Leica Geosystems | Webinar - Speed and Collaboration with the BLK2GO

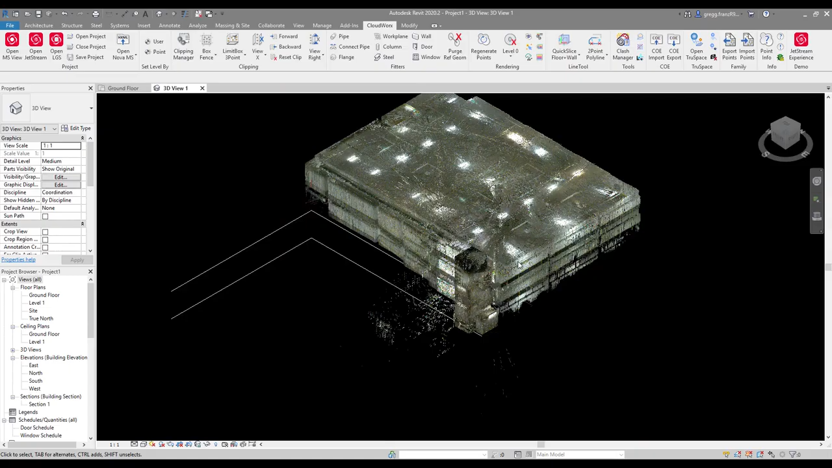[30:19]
So that's quite good. So because this is a Jetstream project,
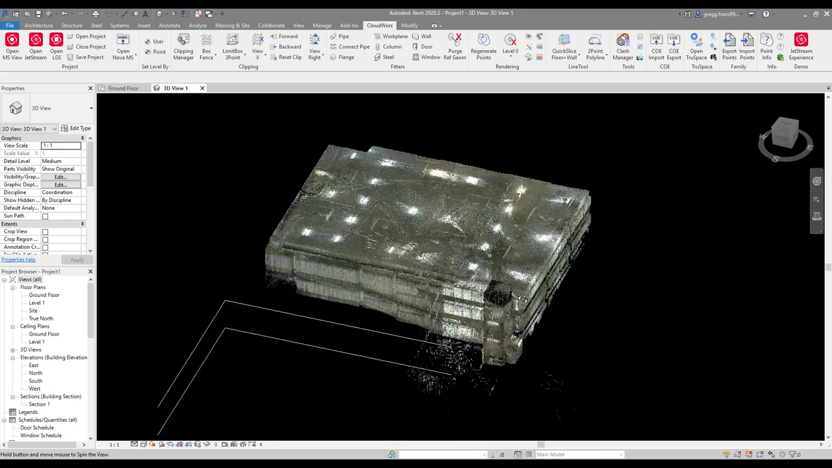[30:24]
if I then close that, and now, as you can see, I've opened up Revit quite quickly, and I've opened up the Jetstream project in Revit. And if I open up TrueSpace in Cloudworks, and this could be Cloudworks for AutoCAD or Navisworks, etc., same thing happens.
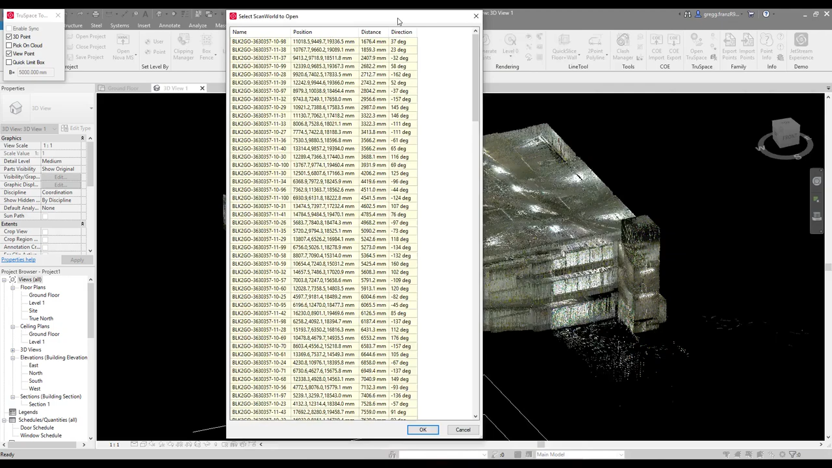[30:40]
I click on the point cloud, the list of waypoints comes up.
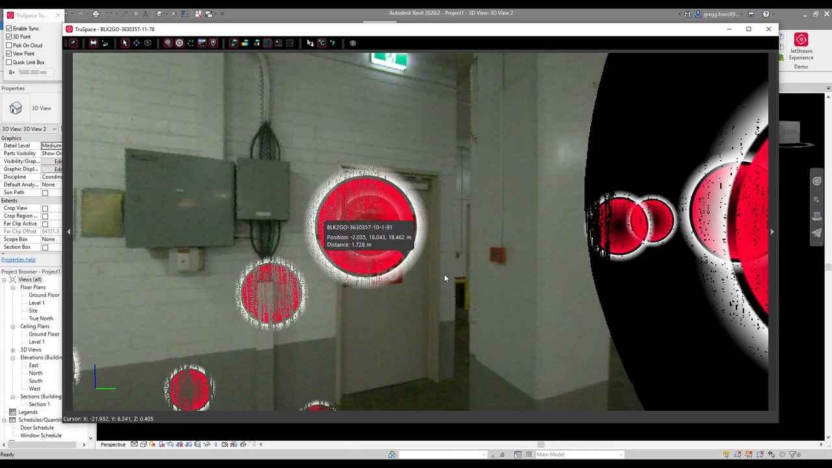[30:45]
I choose that same waypoint that I opened up in Jet Screen viewer, and there we have it.
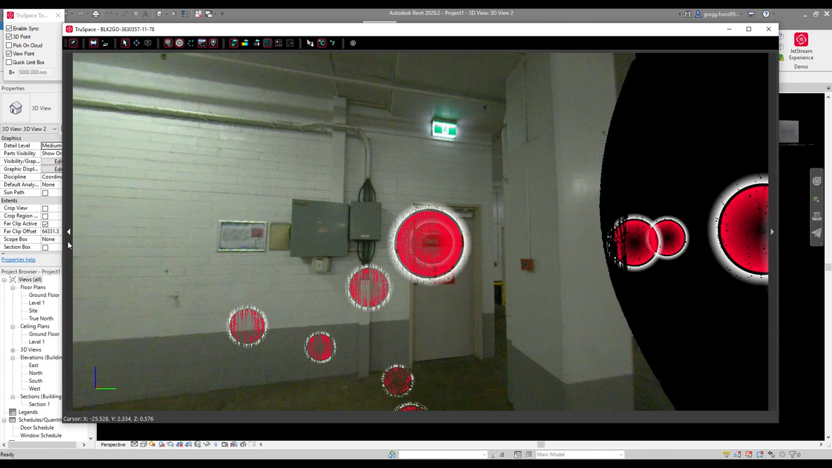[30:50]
And then when you first do this, you might get surprised because you go, well, hang on, there's no markups there. But to be able to see your markups, you just need to go back to your snapshots tab, and there's that markup or that snapshot I created in the viewer. That's there. So that's great. And you could, if you use the LGS file, the same thing would happen. So if you created a snapshot in Register 360, that would be published in your LGS file.
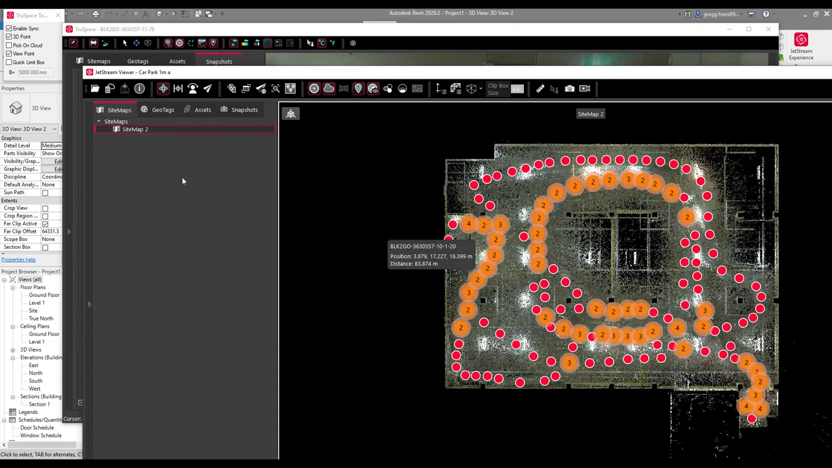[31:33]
I've accessed that same file. And then same thing again, if we go to our snapshots, I can just click on that snapshot and it will automatically take me to that spot.
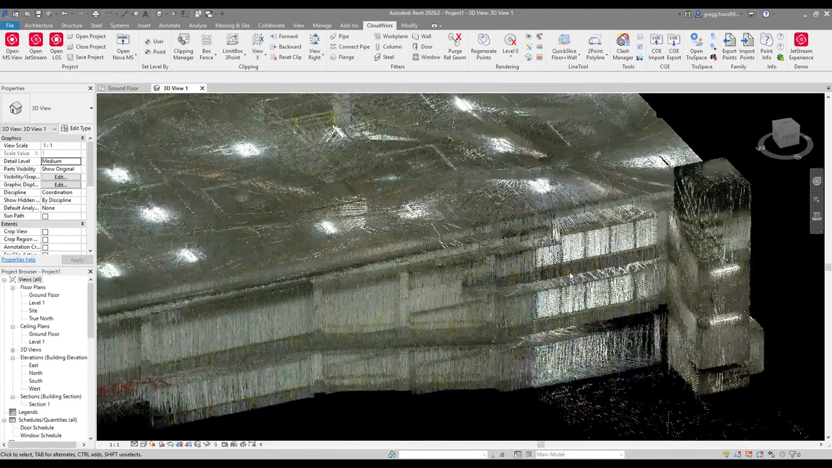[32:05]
and we'll start to do some of the interesting things you can do in Cloudworks. And in this case, it's Cloudworks for Revit.
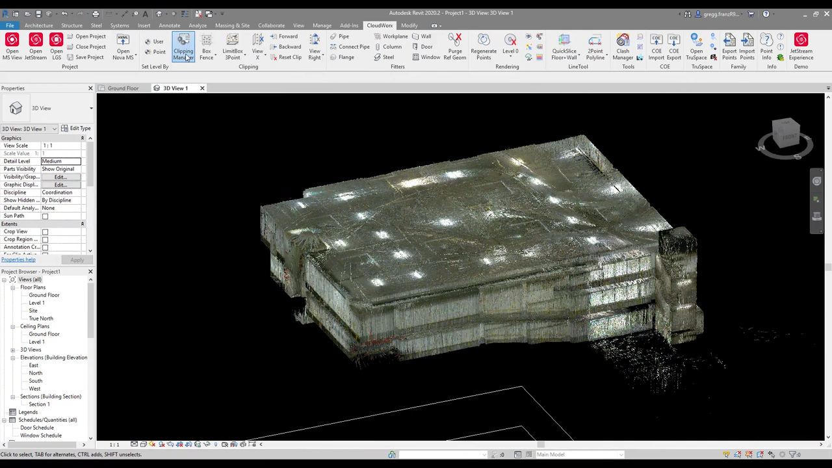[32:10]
So one of the first things I can show is that those clipping boxes I created in Register 360, they're already there.
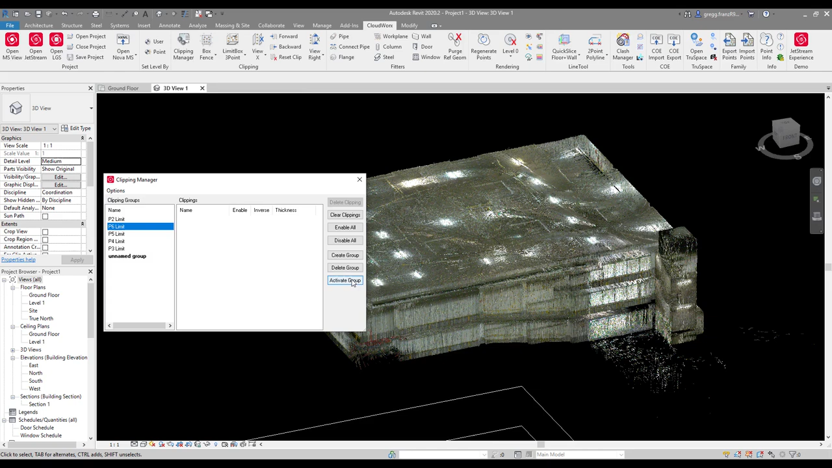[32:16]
So I can just activate those.
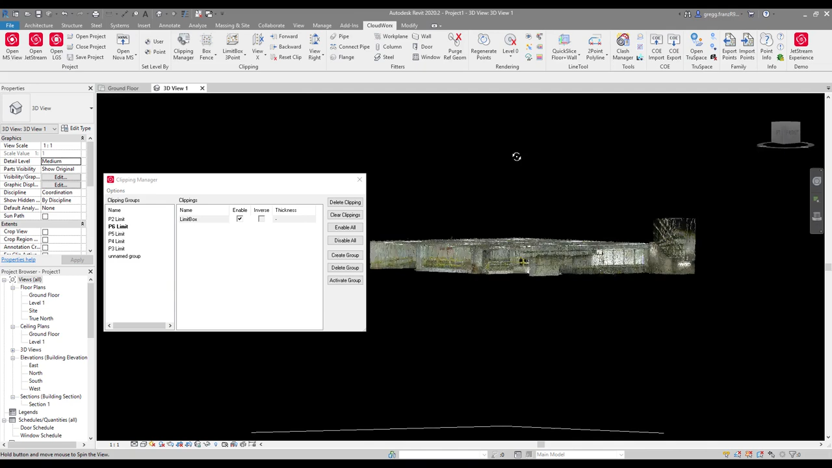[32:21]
And then you can see that they're being utilised. So that's quite a good way to be able to, like I said, focus on the area of interest.
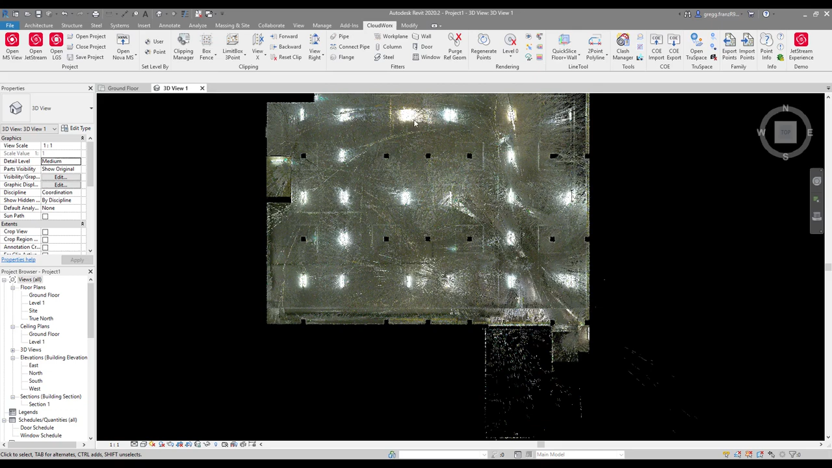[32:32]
And now what I will also do, the Clipping Box Manager in Cloudworks you will use all the time,
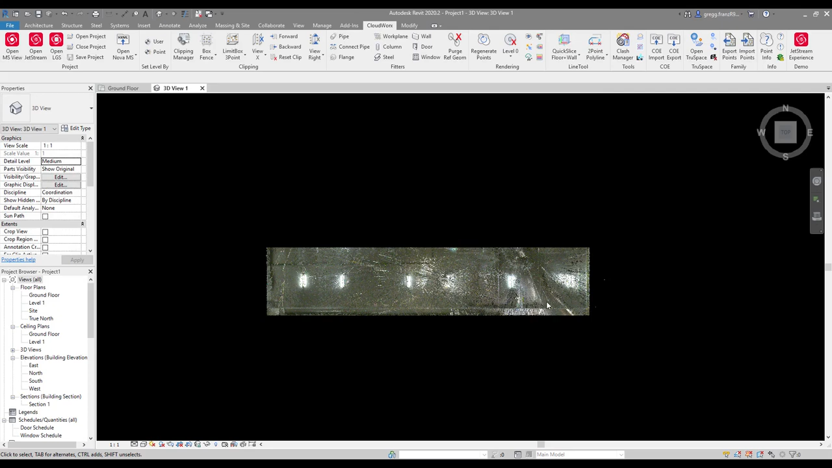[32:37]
and it really does help you zoom in and focus on the area that you're trying to work on. Now you can see I've created a quick clipping box, which shows me all the different levels of the car park. I can use the in the Cloudworks feature, which is create a level or set a level by point.
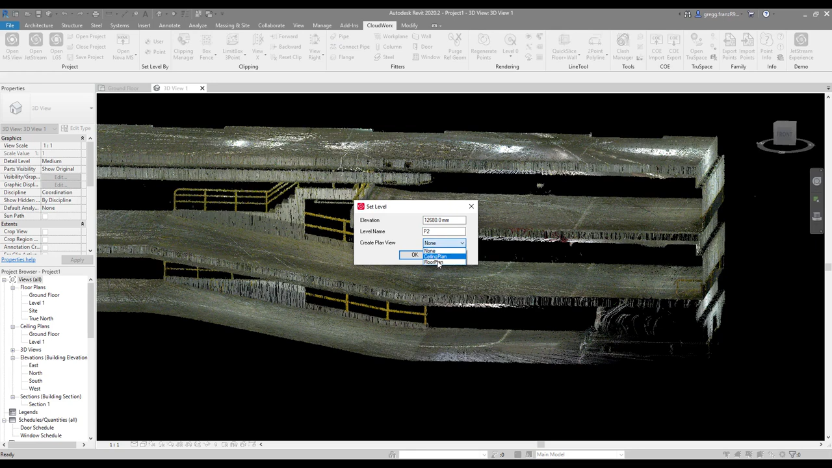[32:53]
And all I've done is just click the point on the point cloud on that floor level, gave it a name, which is P2, and said create a floor plan at that point.
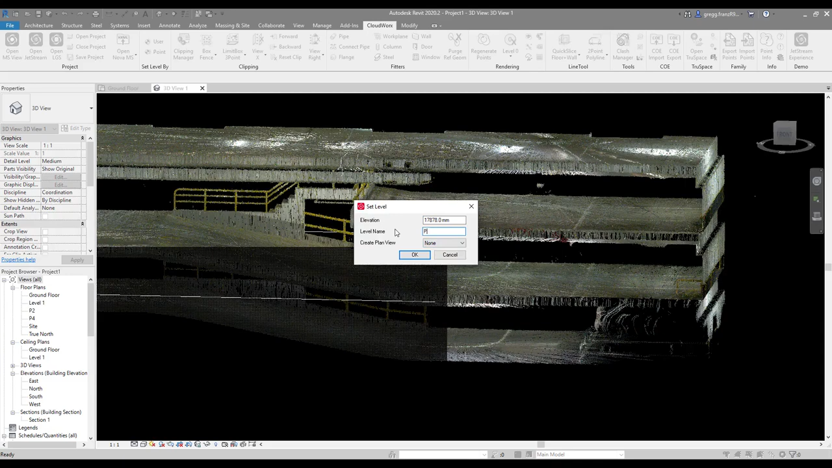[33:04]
And I can do the exactly the same thing for all these other floor plans. So this is a very quick way to set up your floor plans.
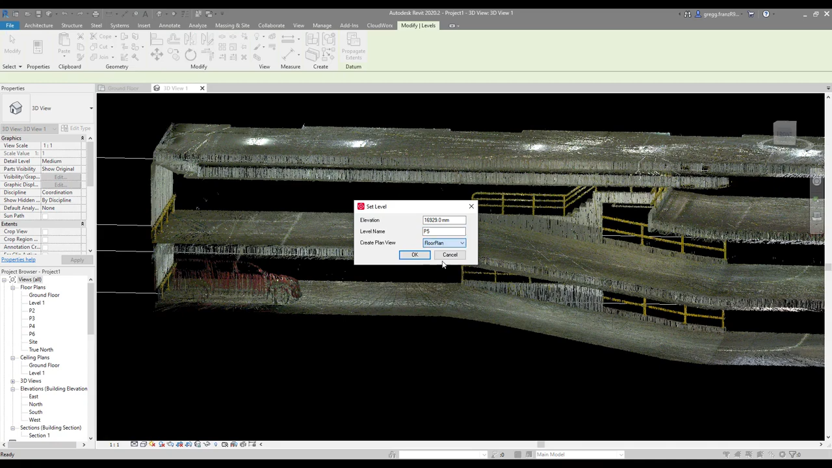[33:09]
And as we know that typically that's one of the first things that you will do in a Revit project is define where your floor plans are.
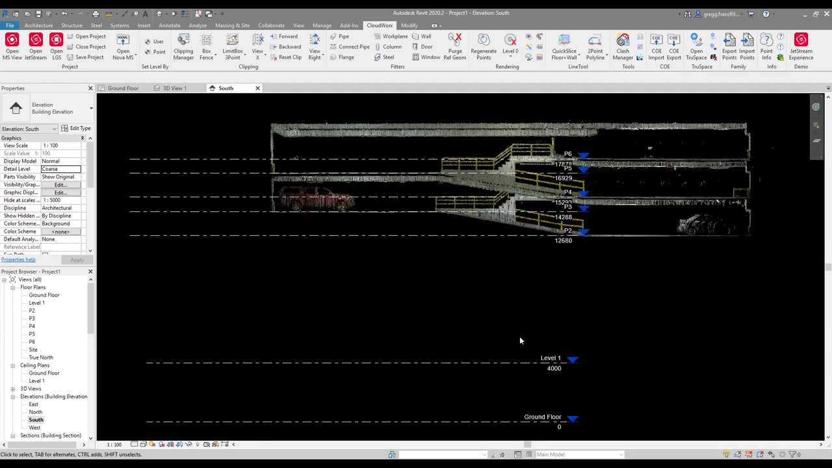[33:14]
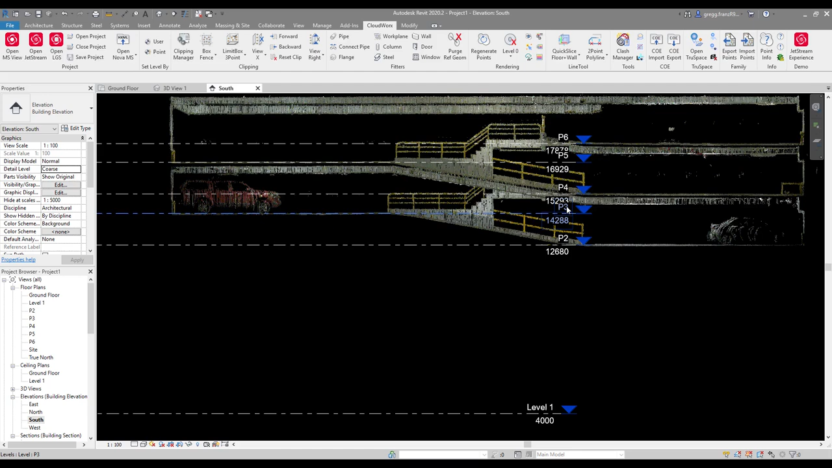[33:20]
If I go to a south elevation, we can see we've got our default ground level and level one, they're there.
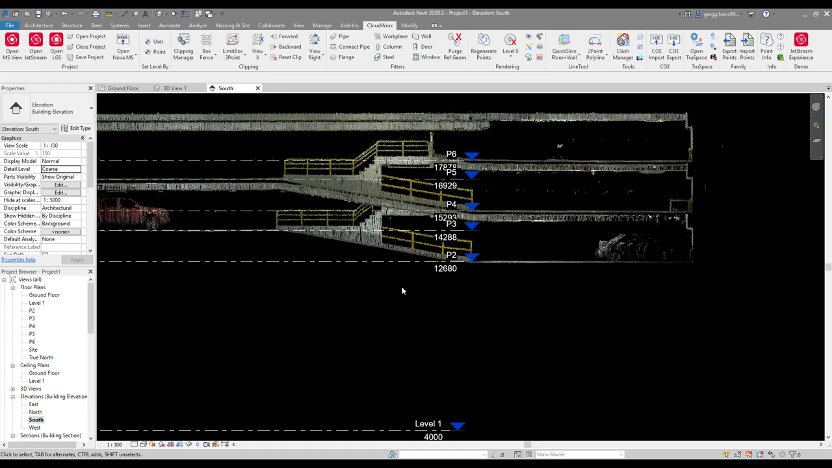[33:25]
And then also those floor plans that I just created really quickly, they're there as well. And what I can do is I can just tidy this up just by dragging this out to the right.
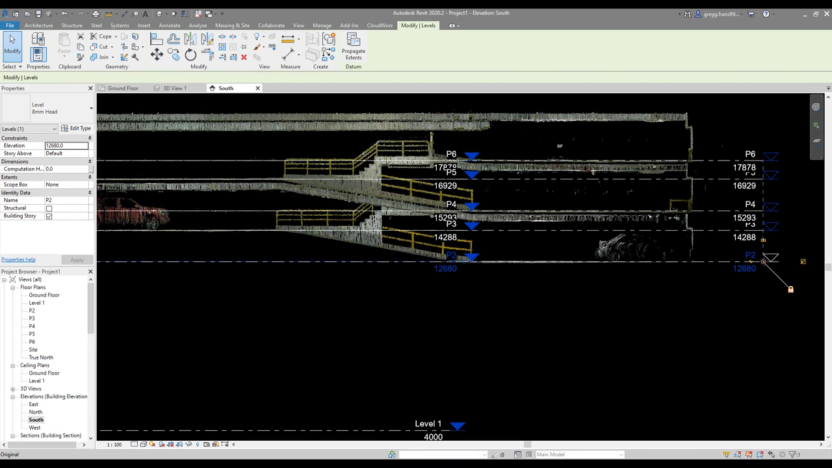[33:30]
So it's and you can see that all those floor plans are at the right level.
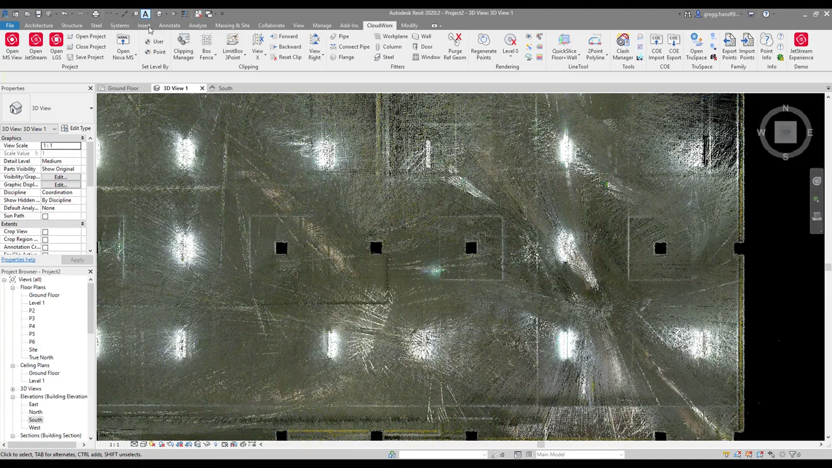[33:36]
And they line up nicely with the point cloud.
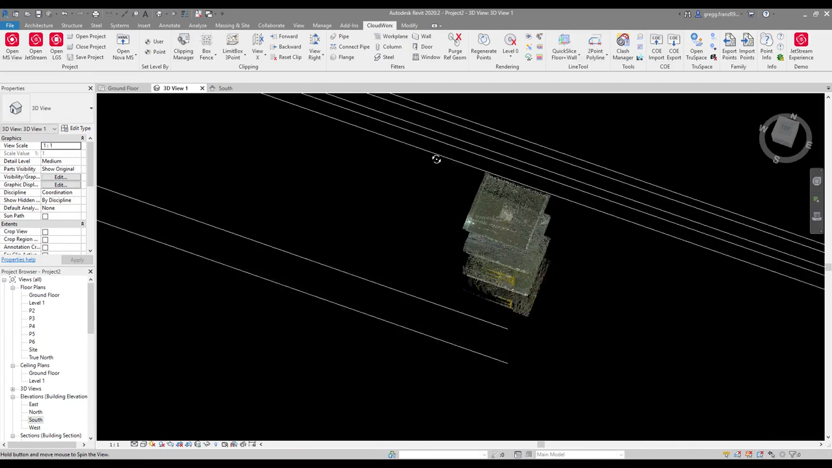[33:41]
One of the new things in CloudWorks for Revit 2020 is we've got some new fitting tools.
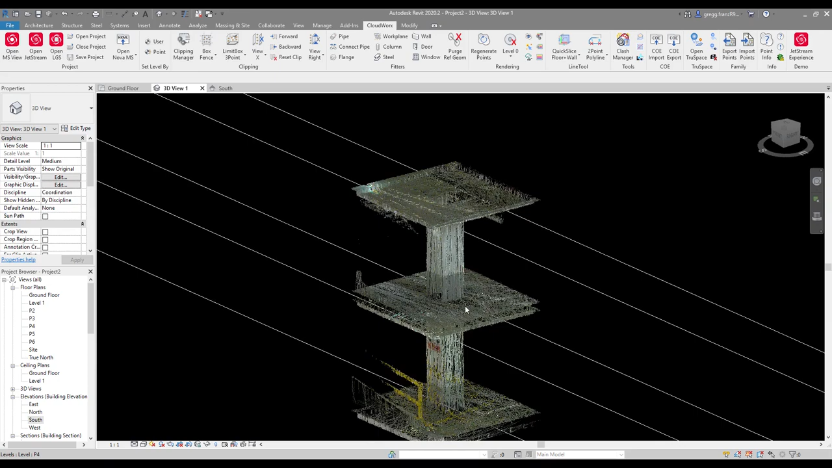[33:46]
And I've again, I've used the Clipping Box Manager, you use it so much. I've just isolated one of the columns. And you can see that that goes through all the different levels. So if I can now use the new column fitter. And so any families that or column families that you have in Revit,